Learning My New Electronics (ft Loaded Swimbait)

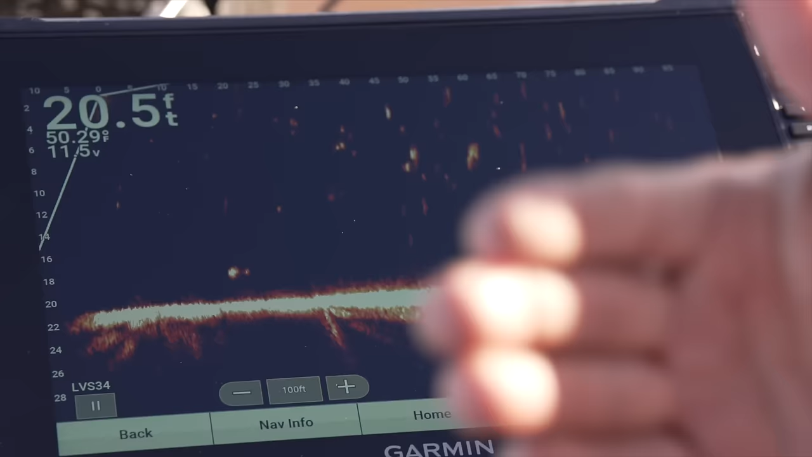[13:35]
On screen: depth 20.5 ft, water 50.29°F
tail so that right there is an absolute monster
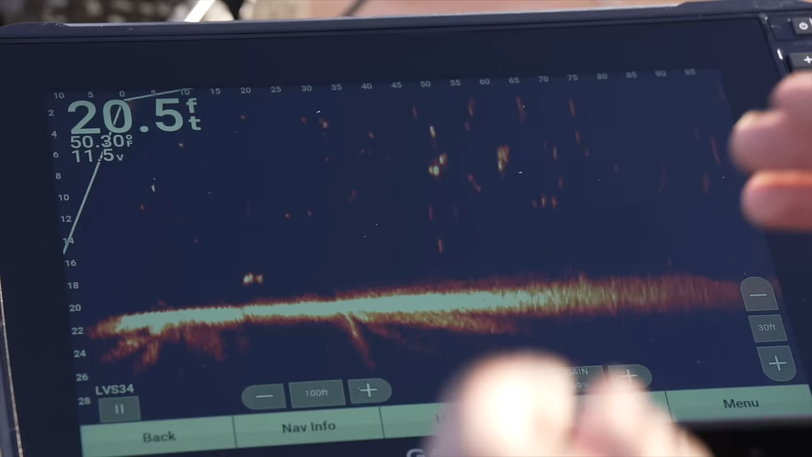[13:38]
On screen: depth 20.5 ft, water 50.30°F
bass we're in like 22 feet of water i mean she is you know three feet off the bottom and she's over a foot tall
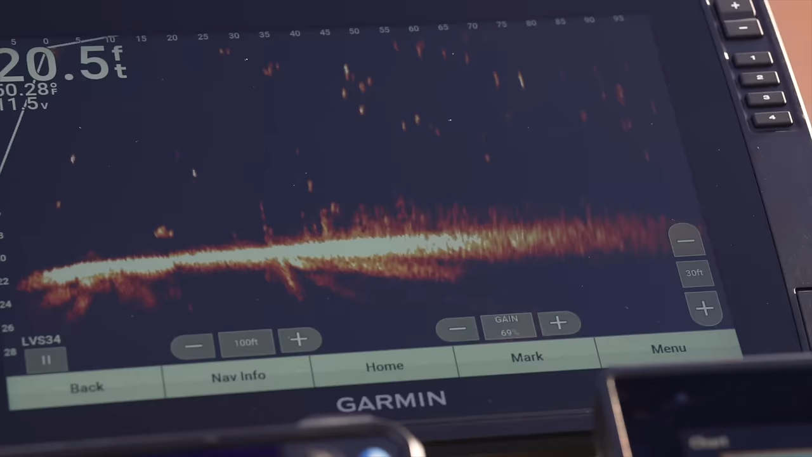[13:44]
On screen: depth 20.5 ft
but when you see them like that and they're just a big blob and you can see their tail moving that is an absolute giant
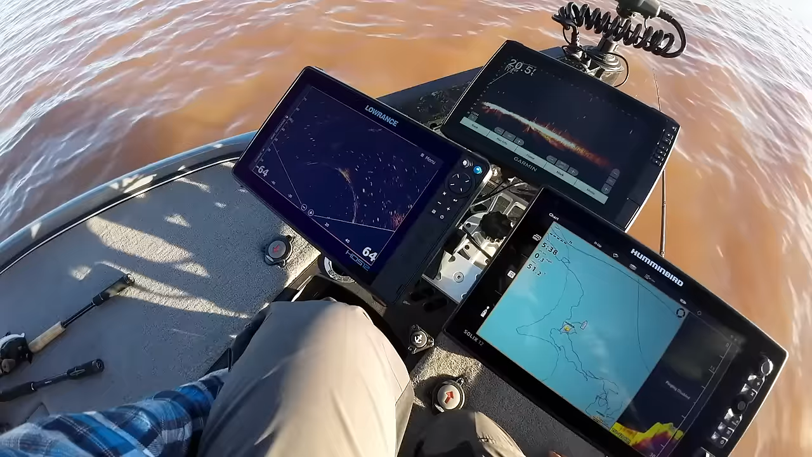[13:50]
bass there's another one there's another there's another big one with it just past
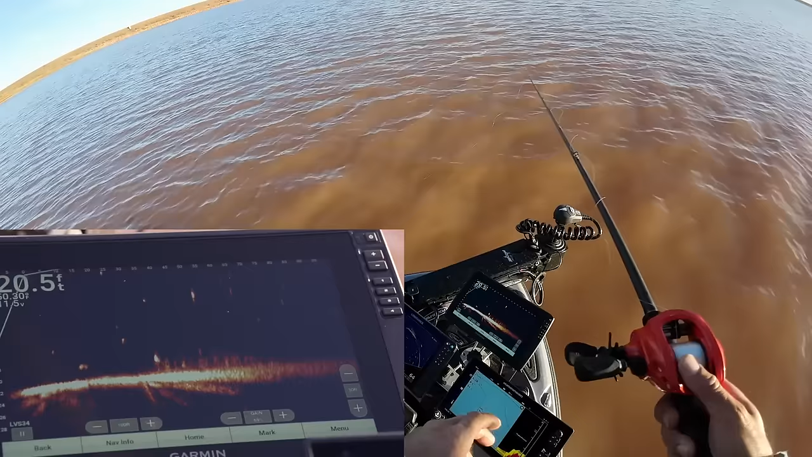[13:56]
it there
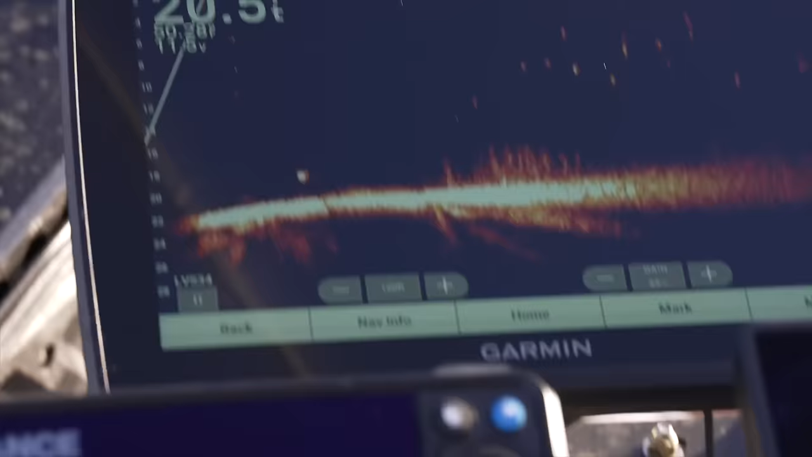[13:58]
goes my swim bait in the brush pile i'm going to start reeling out
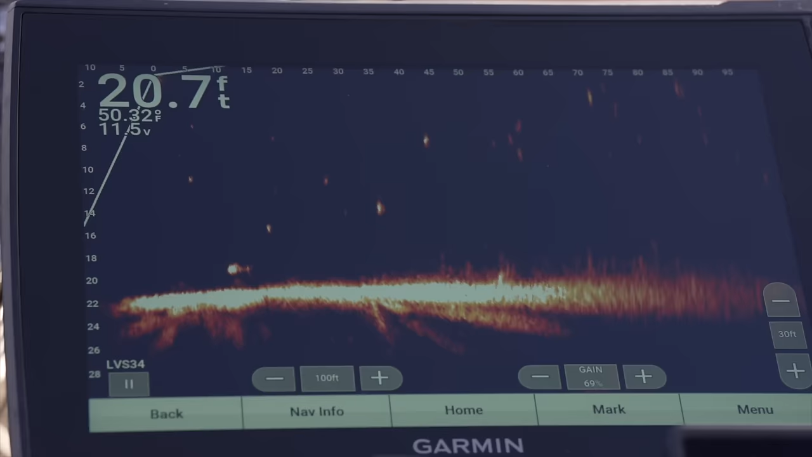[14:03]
On screen: depth 20.7 ft, water 50.32°F
and that big one is just hanging out underneath the boat see if i can drop my swim bait right on it
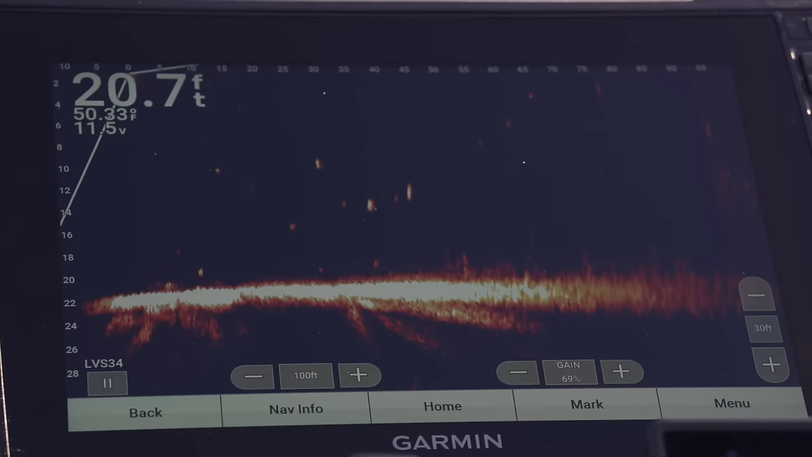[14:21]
On screen: depth 20.7 ft, water 50.33°F
she's on the bottom now my swim bait's right on it and she's not interested see my swim bait let's go try to catch these ones back here there's a couple other ones
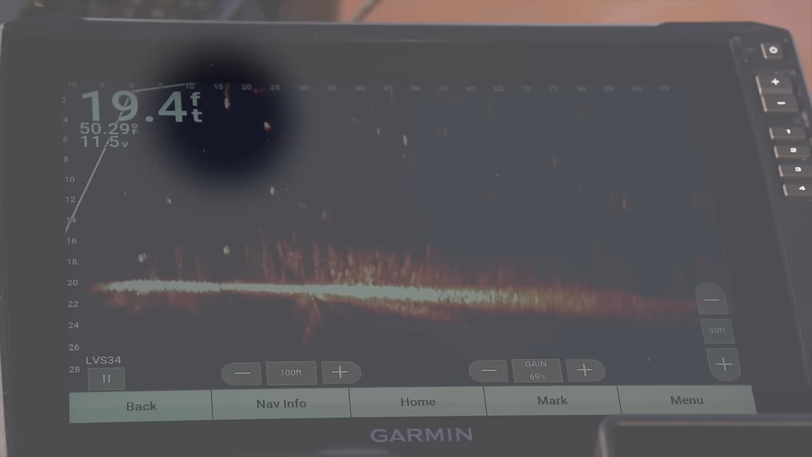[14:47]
On screen: depth 19.4 ft, water 50.29°F
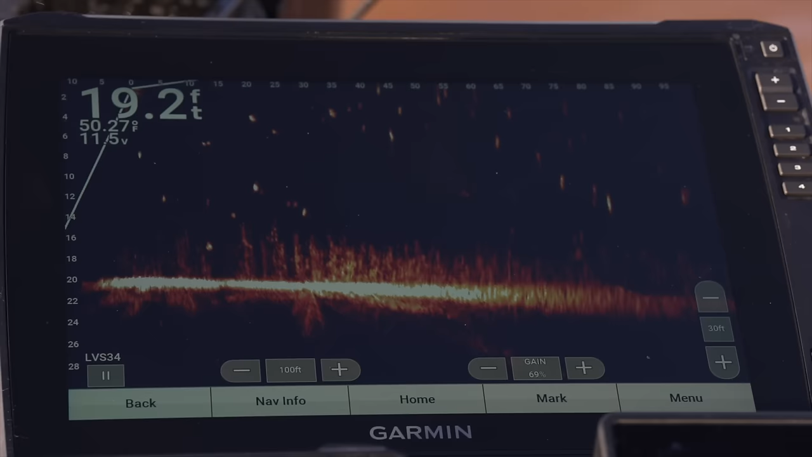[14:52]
On screen: depth 19.2 ft, water 50.27°F
there's another one in that brush right there you can see it missed it by two feet oh there's that other big one see that big one on top right there that is that right there is a monster bass
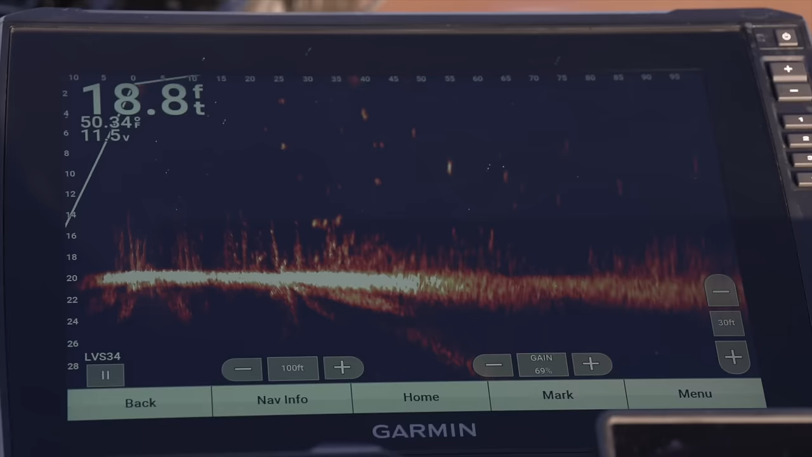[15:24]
On screen: depth 18.8 ft
there's my swim bait there's my swim bait about to swing it on her head that's a really big bass see if i could sneak up on it with a swim bait there it is behind it we've got nice returns
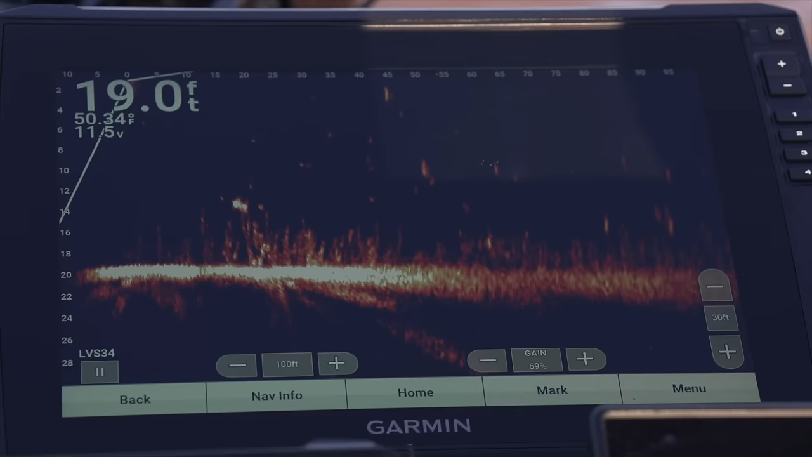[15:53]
On screen: depth 19.0 ft
my swim baits right behind it now it's below it oh that was right in her face
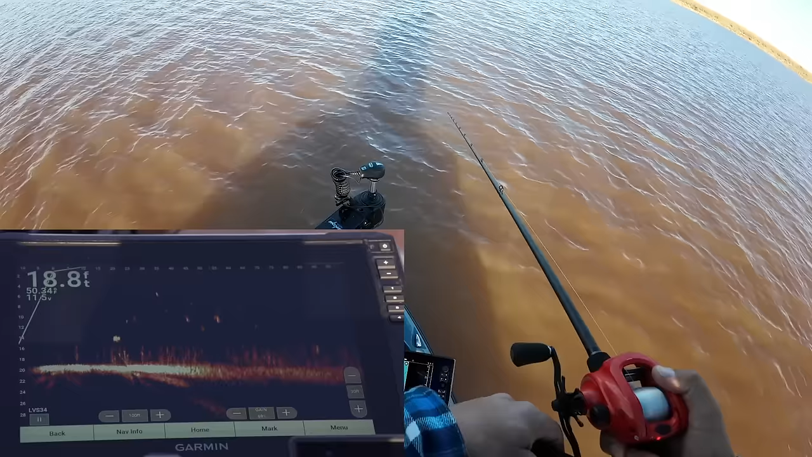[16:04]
On screen: depth 18.8 ft
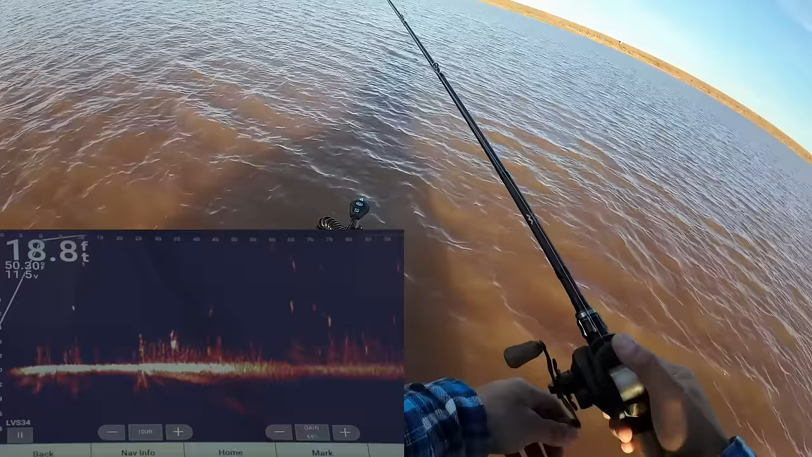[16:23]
On screen: depth 18.8 ft
oh oh i just touched her i just touched oh oh i think she turned on it oh my gosh i touched her tail with it and she she jammed out of there
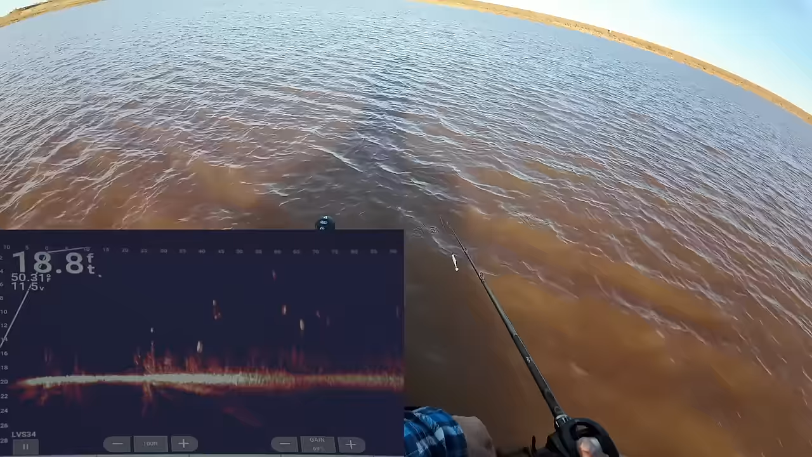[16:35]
On screen: depth 18.8 ft
the water's so dirty on this lake here you got to get it right in front of their nose for them to react to it
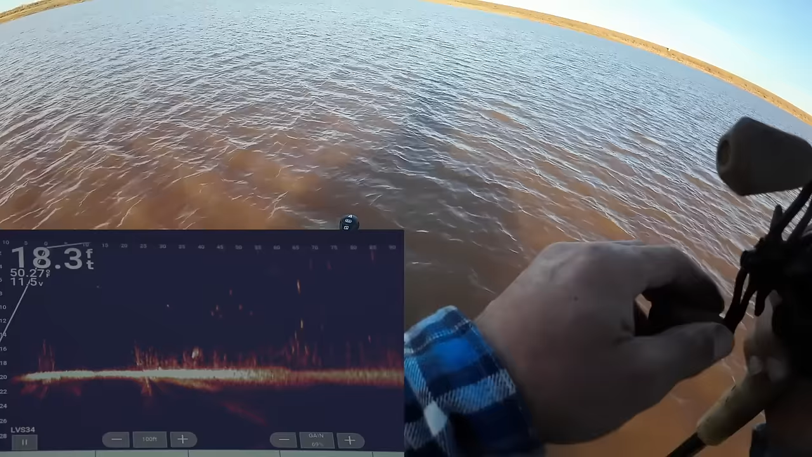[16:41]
On screen: depth 18.3 ft
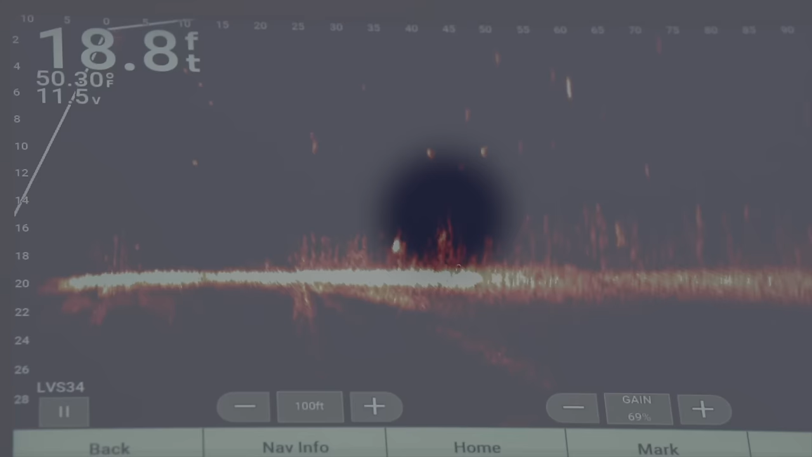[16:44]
On screen: depth 18.8 ft, water 50.30°F
see if she's on the bottom i'm gonna pop it off the bottom
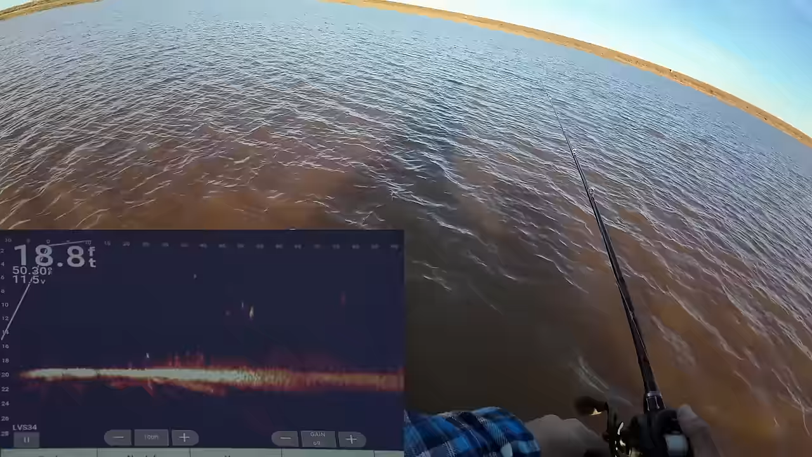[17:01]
On screen: depth 18.8 ft
there she goes swimming back through the brush